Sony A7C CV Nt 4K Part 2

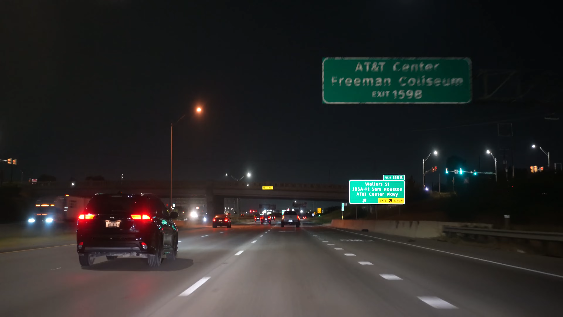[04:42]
67. There's the full moon, but I don't know if you can see it. Well, it's not a full moon, it's a half a moon.
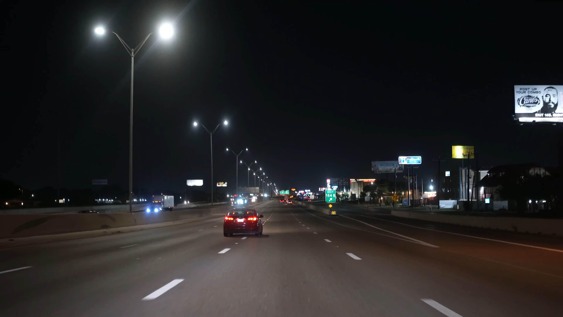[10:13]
So we're coming up with the 410. I haven't gone this way before, but you're gonna like it. So instead of going straight home on I-35, I'm going to take the 410. You see me coming from the north to the south to get on 410. Now I'm coming from the south to north on 410.
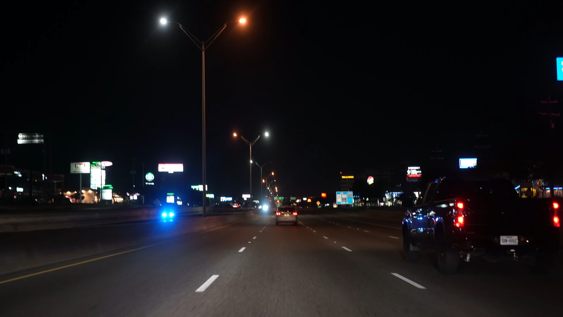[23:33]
And even if they show you the warnings, they do overheat. See how high 1604 is, just in between the signs.
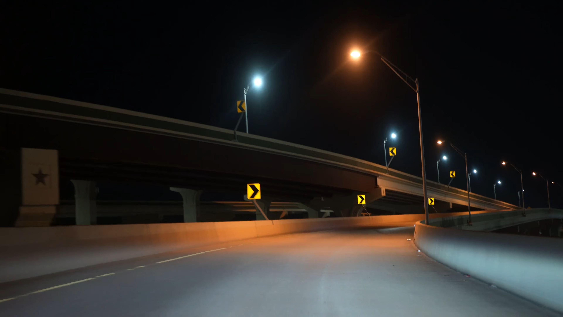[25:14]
See, the one on the left is the higher one. And there's one next to it that's even higher.